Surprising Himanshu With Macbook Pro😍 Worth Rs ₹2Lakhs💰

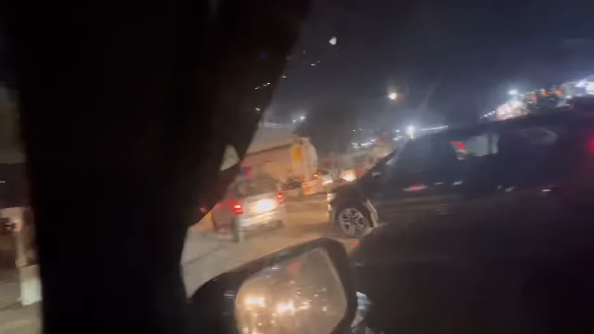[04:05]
बाकी ये रोड अभी बन भी रहा है तो इस करके भी थोड़ा जाम है।